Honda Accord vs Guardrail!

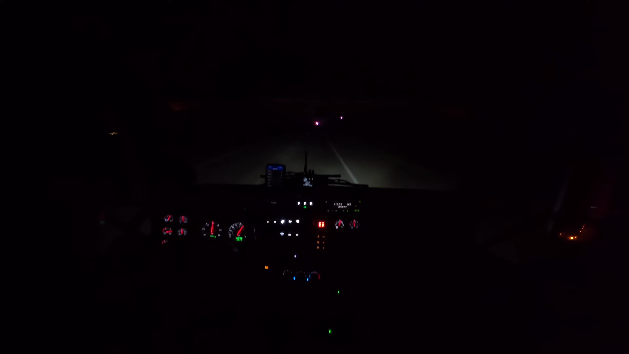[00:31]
Looks like police, maybe an ambulance, or a fire truck or something there. I said, I don't really know what happened. I just barely got back in bed. So I wasn't listening to the scanner to be hearing what was going on this one. Not really too sure what we're pulling up on.
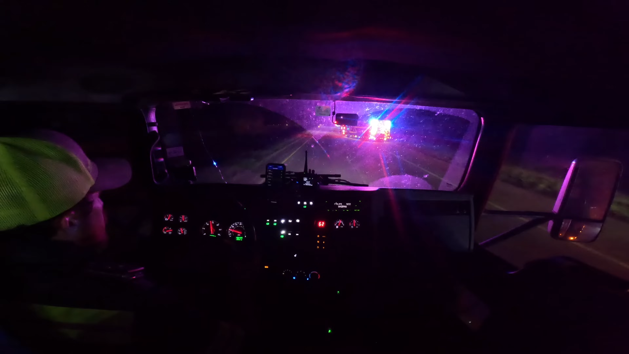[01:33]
Like it hit a guardrail. Yep, it took out the guardrail. Let's see what we got here. We're on scene.
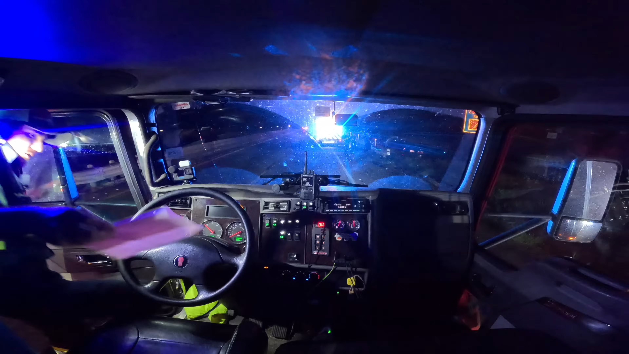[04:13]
In my passenger seats. I guess I'm probably gonna let this car by and hopefully pull the fire truck around. It took out quite a bit of guardrail there.
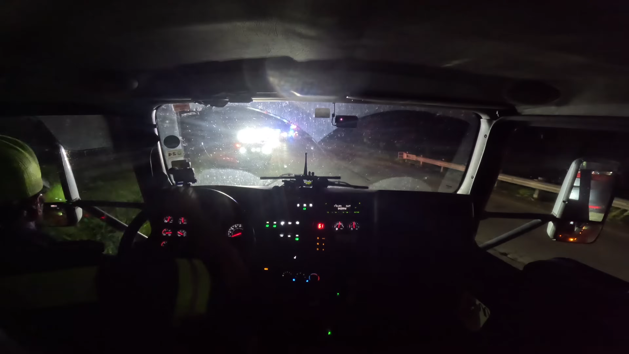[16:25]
Pull up here and get away from all the sharp chunks of guardrail. Turn the headlights back on.
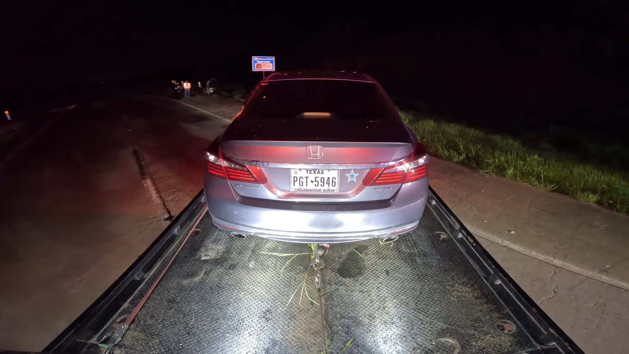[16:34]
Street signs or anything around us.
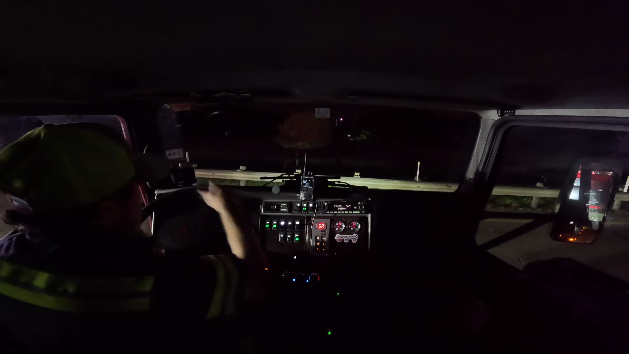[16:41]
One more little turn here, we'll be good. Appreciate it, guys. All right.
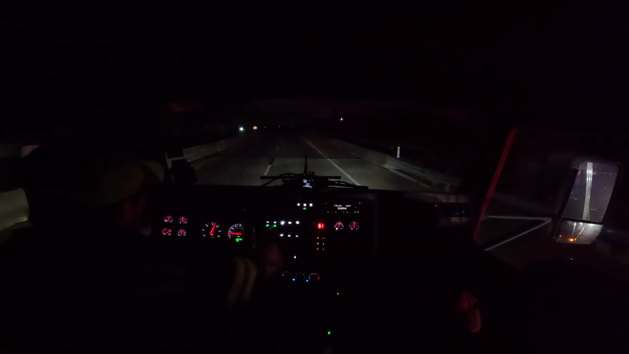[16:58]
We are clear of the scene here. We're gonna pull up down the road and finish strapping it down, get everything safe to haul. Would like to point out I got new headlights. Company called Last Fit reached out to me and wanted me to try out their LED headlights.
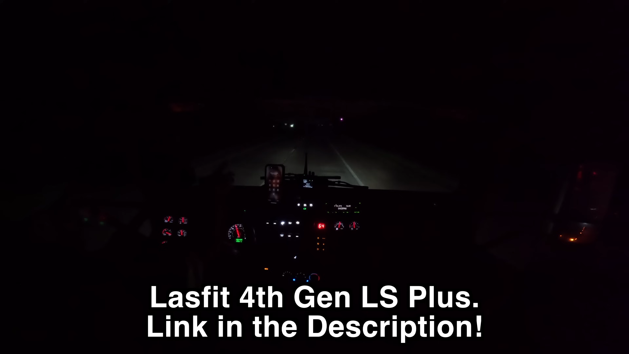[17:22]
These things are night and day different compared to the old headlights I had in here, which I couldn't see hardly anything with those.
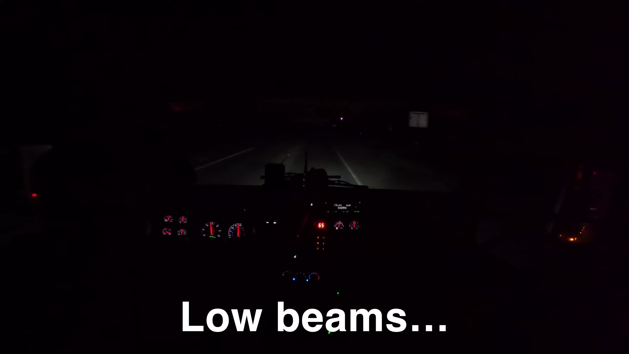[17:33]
These are just my low beams here, which I still haven't adjusted my headlights. I need to do that. Those are the high beams, which are just like crazy bright. So shout out to Last Fit for sending those to me. I'll put a link to those in the description of the video so y'all can go and check them out. We are headed to the yard to get this thing unloaded. Hope you guys enjoyed the video. Thanks for watching.